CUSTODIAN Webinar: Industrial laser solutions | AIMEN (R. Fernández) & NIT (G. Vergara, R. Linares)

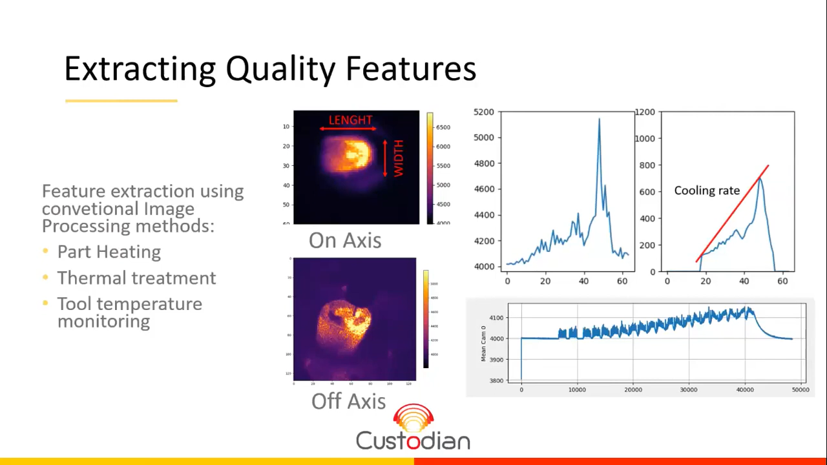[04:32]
And in this case, we can also, for example, measure the degree of heat that the part has. And we can use this information, for example, to adjust the power or stop the process in case the temperature is very high.
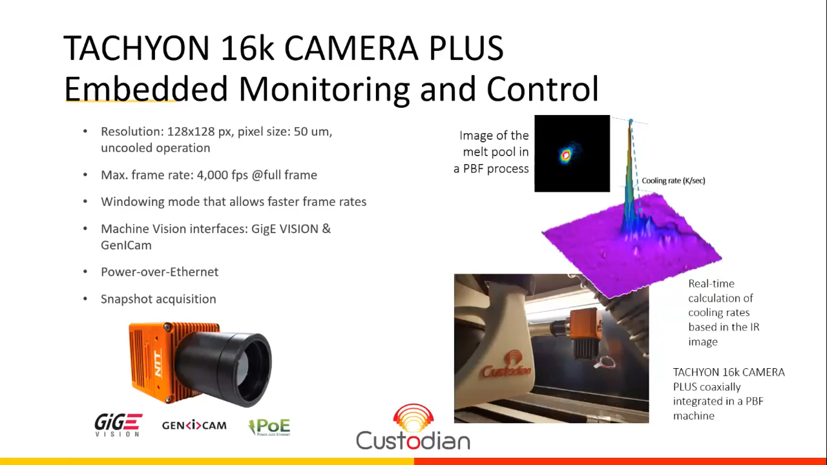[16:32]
with the movement of the scanner or the applied power. Or, of course, study the cooling rate in real time as it was shown in some slides before. Here, the advantage of our technology versus the CCD cameras is that the capability to detect lower temperature. So, with this slide, we finished the presentation for my men in it.